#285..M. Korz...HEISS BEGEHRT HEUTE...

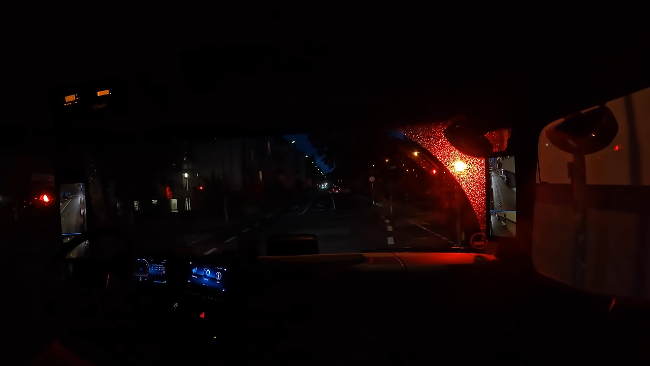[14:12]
muss eine Umleitung fahren, gucken, wie ich da später rausfahre. Habe ich die erste Einfahrt, wo ich direkt auf, also Richtung Pfaff käme, habe ich natürlich verpasst. Jetzt fahren wir einmal ums Karree.
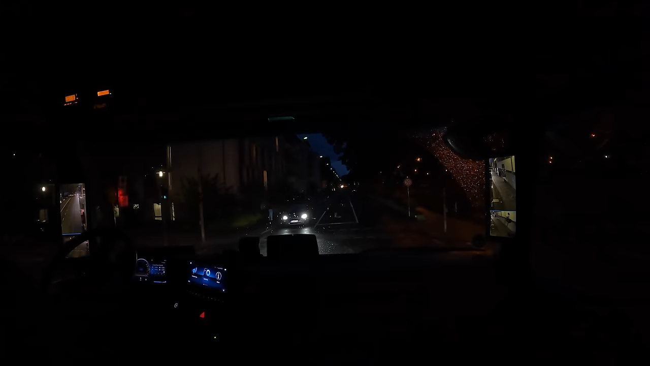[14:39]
Einmal ums Karree. Ach nee. So mach ich was mit. Ich kann mir überlegen, ob ich nicht
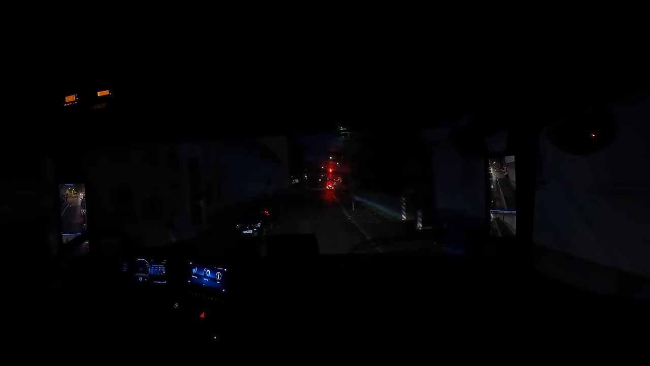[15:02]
ich glaube, ich fahre geradeaus über die Ampel und fahre dann da vorne links. Dann komme ich kerzengerade. Ja, kann man mal so machen, ne? Mit so einem Elektroroller hat man ja eine Mörder-Knautschzone. Wahrscheinlich zu oft gegen die Wand gefahren. Macht keinen Arm raus, nix.